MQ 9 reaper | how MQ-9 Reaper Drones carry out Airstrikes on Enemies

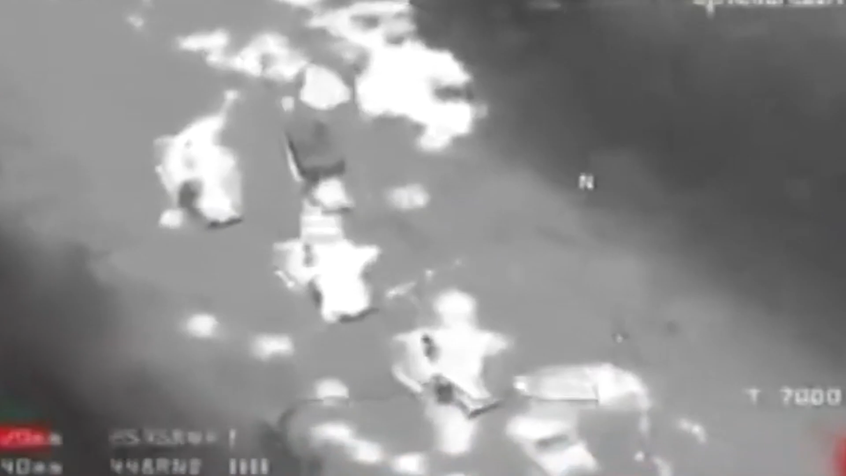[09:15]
including Abu Mahdi al-Muhandis, leader of Iraq's Popular Mobilization Forces,
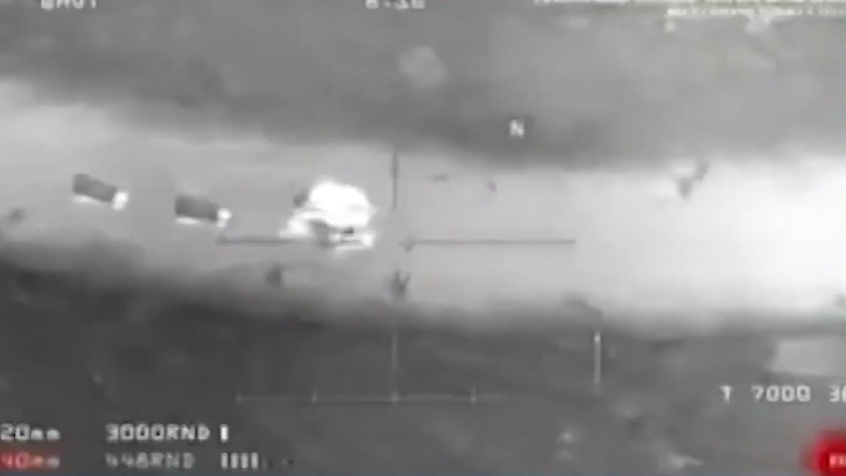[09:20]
boarded a Toyota Avalon and a Hyundai Starex and drove away from the airport towards downtown Baghdad.
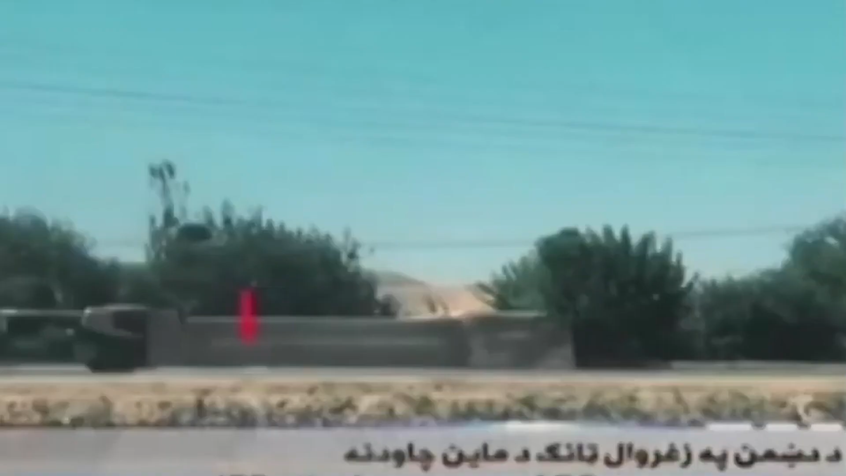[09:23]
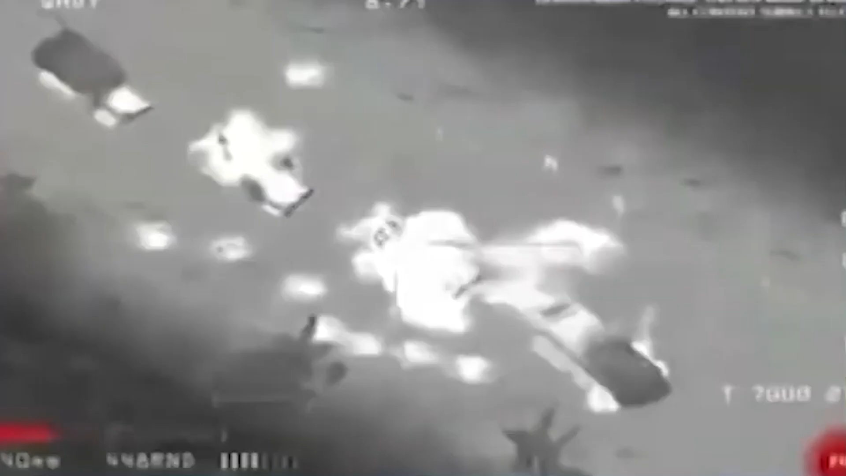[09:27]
The Reaper drone launched several missiles at 12.47 AM, striking the convoy on an access road near an airport.
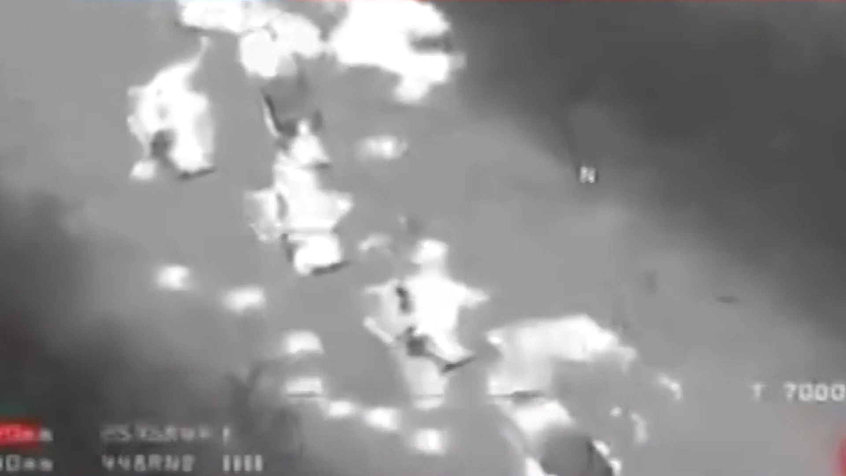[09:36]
This strike engulfed the two cars, which caused them to burst into flames and killed 10 individuals.
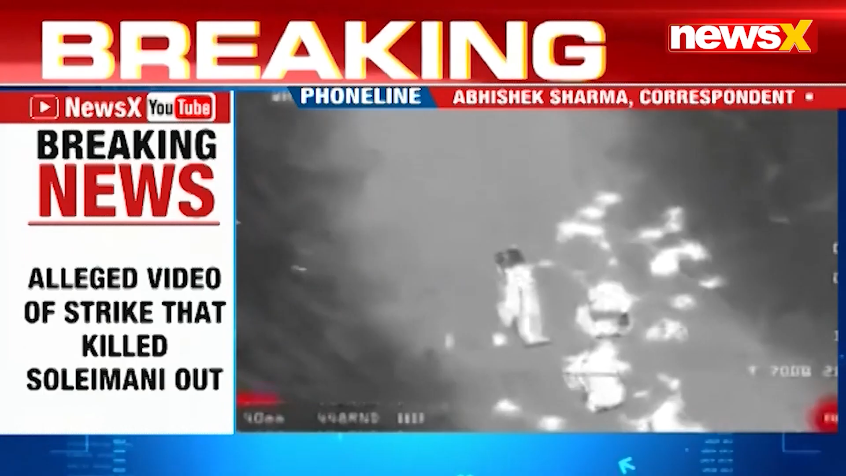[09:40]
As soon as the news leaked,